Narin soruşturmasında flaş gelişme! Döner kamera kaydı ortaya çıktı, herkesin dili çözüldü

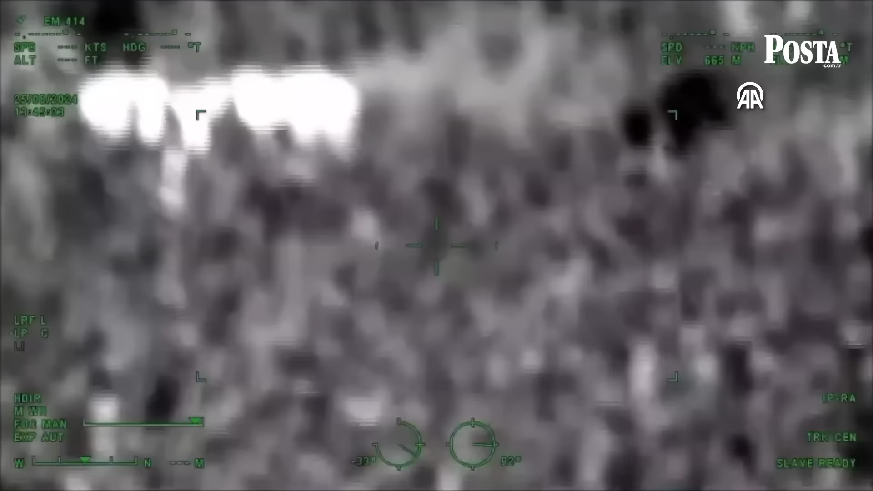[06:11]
bölgede bulunan kameraların tespit çalışması ile Dara 2 üst bölgesinde teröristlerin sızma girişimlerinin tespiti amacıyla kullanılan kameralar incelenmiştir.